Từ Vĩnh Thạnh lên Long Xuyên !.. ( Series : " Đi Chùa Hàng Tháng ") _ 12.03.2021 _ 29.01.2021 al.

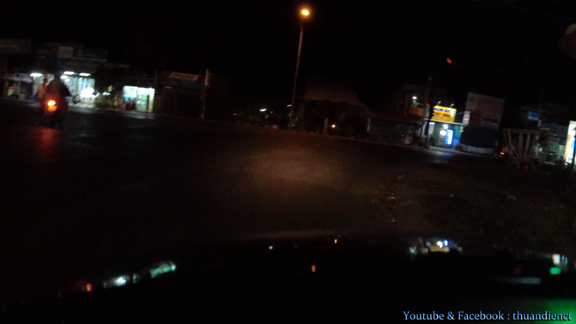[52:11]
Rồi cô bác ơi, chắc này mình về tới huyện Vĩnh Thạnh rồi đó nha. Mình chạy bọc vô trong khu trung tâm huyện nè, mới bọc tới ga lại nè. Tức là cái chỗ cái đèn đỏ hồi buổi chiều đó. Mua số đồ lặt vặt đó cô. Tại vì mình đi gấp quá đó. Đi mua thuốc thôi, thuốc là quan trọng nhất thôi, mình mua trước. Mấy cái đồ lặt vặt thì cái này mình phải chạy đi mua. Tại hồi nãy trên chùa đó cô á, gặp bạn thành ra về trễ chút xíu.